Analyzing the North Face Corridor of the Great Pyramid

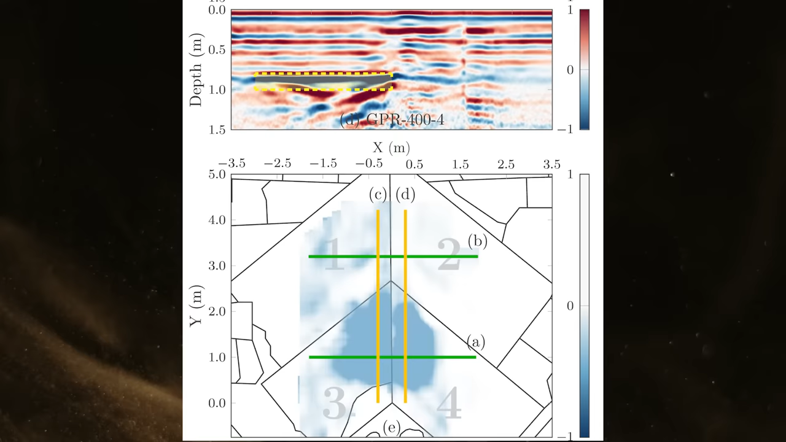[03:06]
It's amazing how carefully these instruments must be calibrated to produce good data, and the irregular density of the pyramid core contains many unknown variables that can cause problems for non-muography scanning.